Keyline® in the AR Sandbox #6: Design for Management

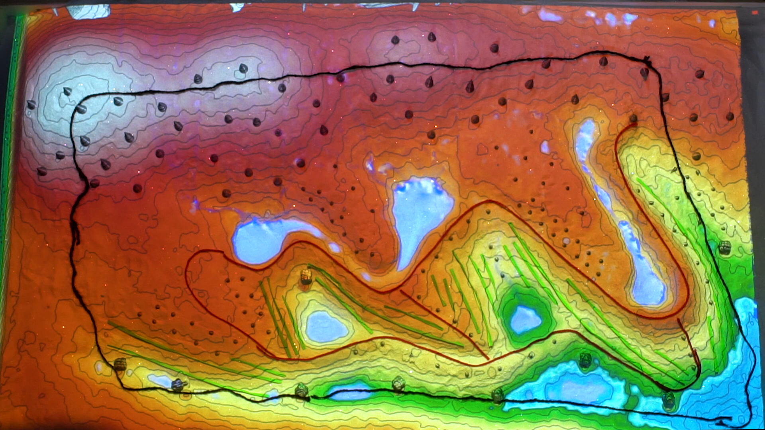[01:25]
And so these corridors of movement and channels of water flow have created management units with similar conditions throughout. So I'm going to illustrate some of our management units, and then we'll talk about them. So I've gone ahead and created some sample management units just to give you an example of what the concept is.
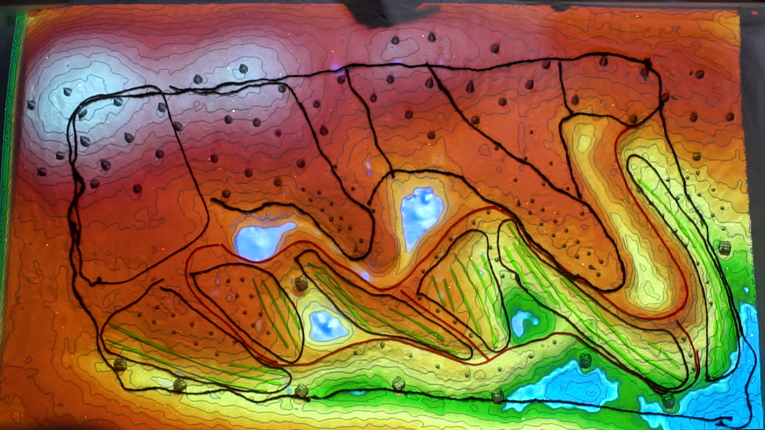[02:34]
when you're going to water, how much water, what type of crops are going to grow there, those are all consistent within management blocks that are divided by ridges,